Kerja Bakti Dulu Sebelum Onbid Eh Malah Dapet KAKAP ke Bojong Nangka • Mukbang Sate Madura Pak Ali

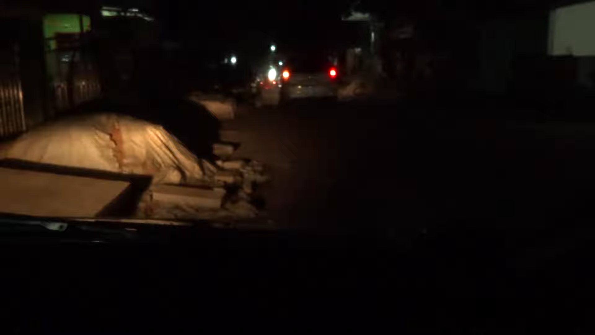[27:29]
Masih melipir-melipir, belum ada orderan yang bunyi. Eh, itu kantor Kelurahan Bojongnangka ya. Jadi sekarang posisi di Jalan Raya Legok, Legak-Legok, Banten.
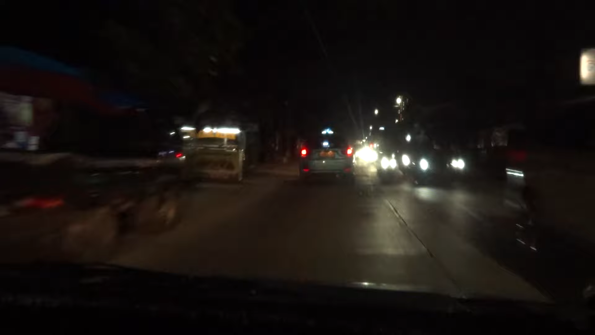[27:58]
Ini sekarang posisi di Ruko Edison, Summarecon Serpong. Oh, udah nyampe wilayahnya Summarecon ya.